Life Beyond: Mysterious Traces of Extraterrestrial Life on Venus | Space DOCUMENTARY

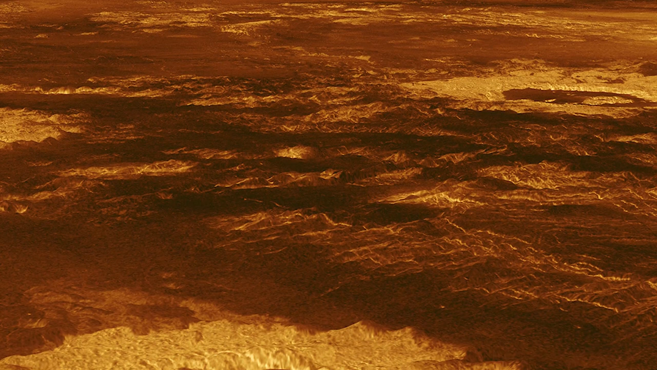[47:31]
On the surface of Venus, volcanic craters, calderas, folds, domes,
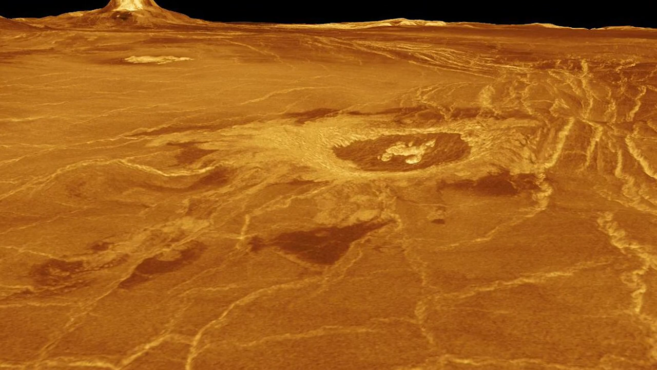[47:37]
meteorite craters, low ridge belts,
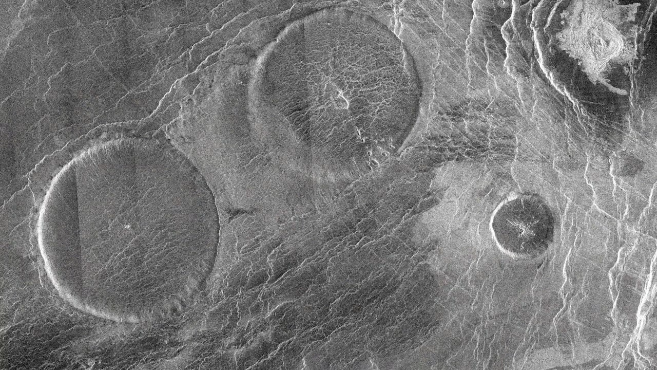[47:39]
unclear furrows, as well as strange ring structures that do not look like craters appear.
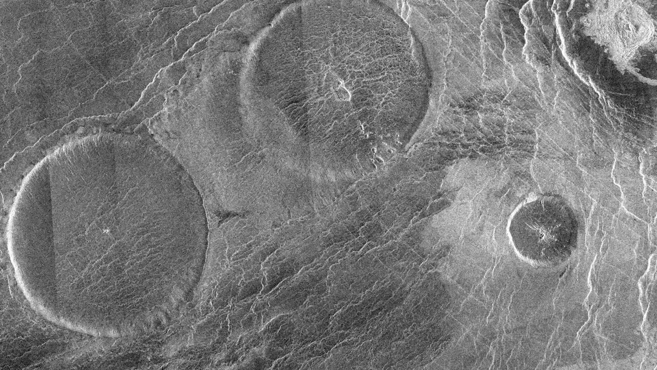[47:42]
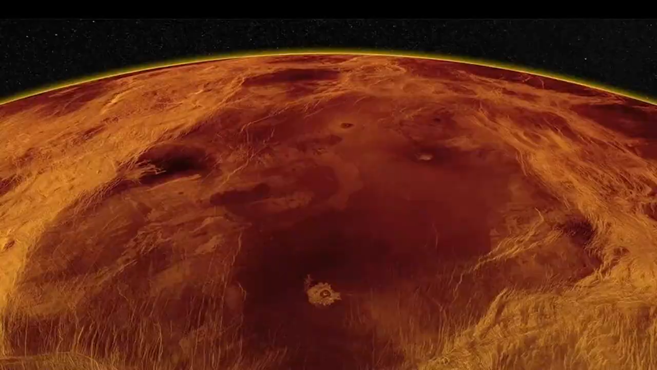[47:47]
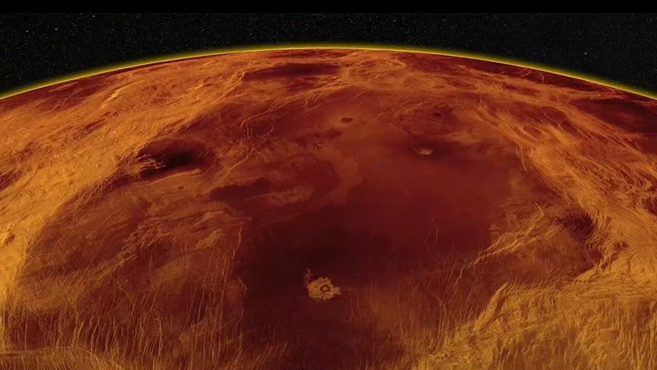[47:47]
The mountains of Venus are sometimes in the form of a plateau, sometimes in the form of a parquet, i.e.
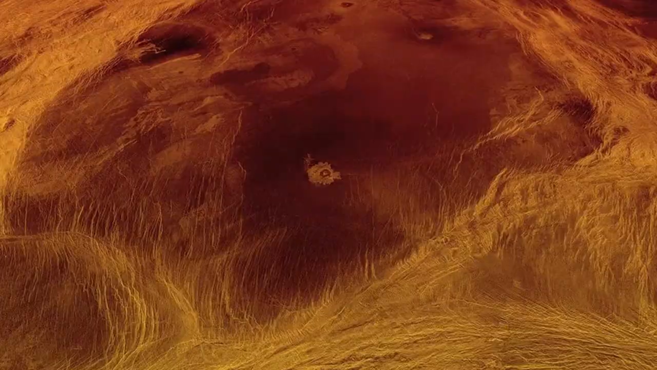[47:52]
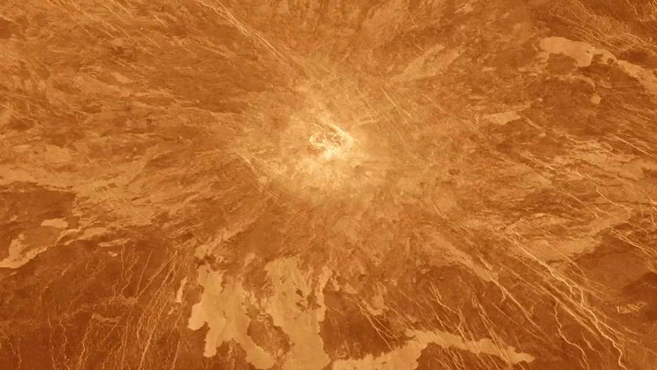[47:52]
folds in two different directions, and sometimes in the form of parallel ridges. Such parallel ridges exist only on Earth, but they do not exist on the Moon and Mars.
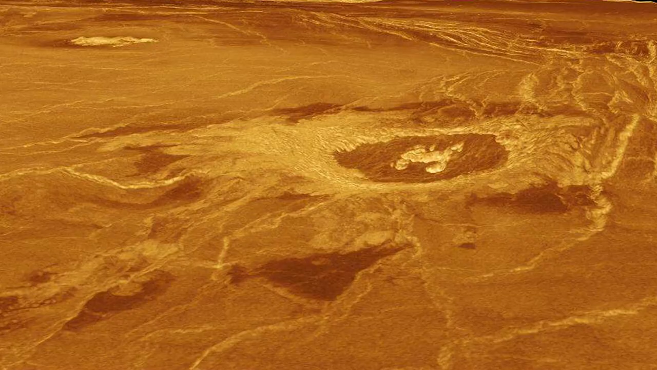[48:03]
Of course, there are also volcanic and meteorite craters in the mountains of Venus.
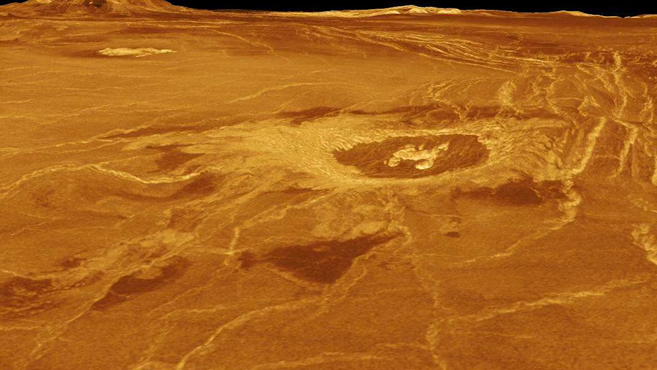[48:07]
But in general, the surface of Venus, in comparison with other planets, has proved to be smoother.
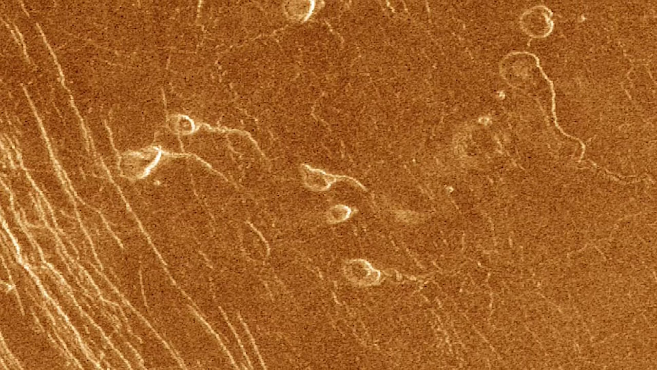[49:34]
Therefore, there are far fewer meteorite craters on Venus than on Mercury, the Moon, and Mars. There are old meteorite craters almost destroyed and hardly visible on Venus.